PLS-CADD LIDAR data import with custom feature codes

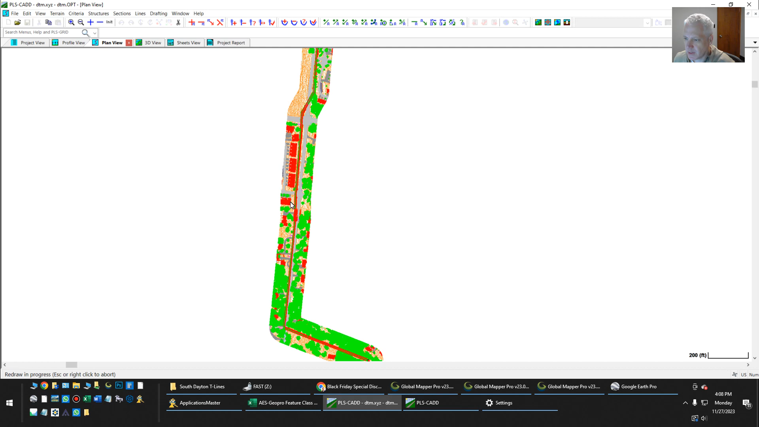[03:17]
And if you can see that the ground is colored one the way that roads are different if I hit edit.
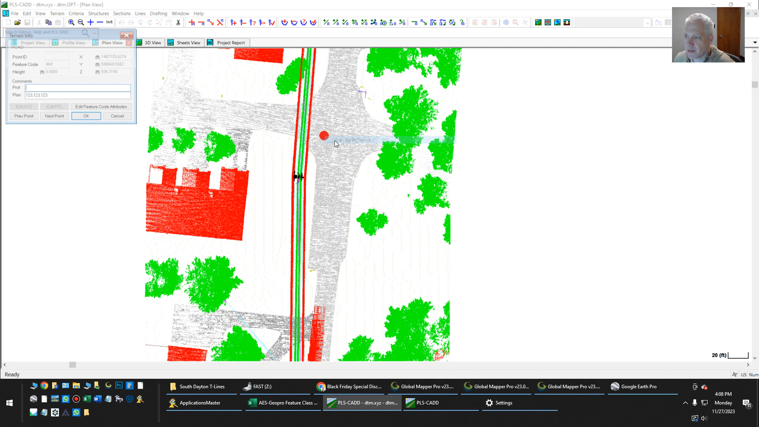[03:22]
So this comes in as a road. This comes in as a building. Pole. Transmission structure. So blue thing. Adjacent utility top.